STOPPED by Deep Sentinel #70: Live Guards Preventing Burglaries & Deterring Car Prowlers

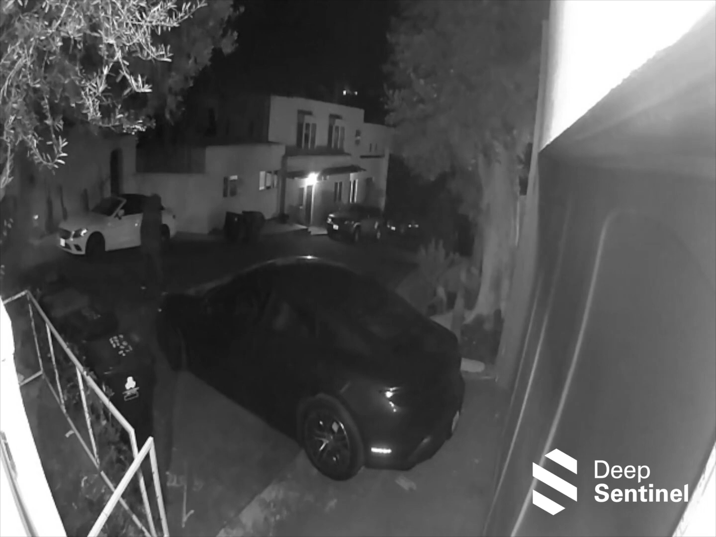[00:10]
Hello, it's Deep Sentinel Security. Can I help you, sir?
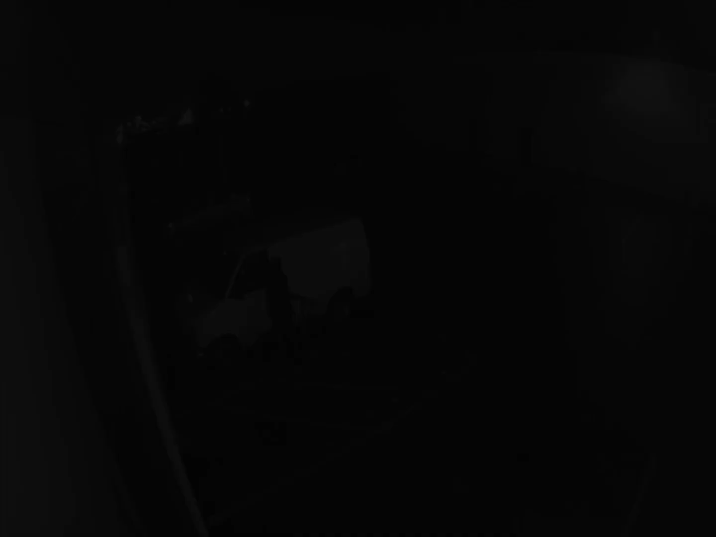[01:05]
Deep Sentinel Security. Is that your vehicle?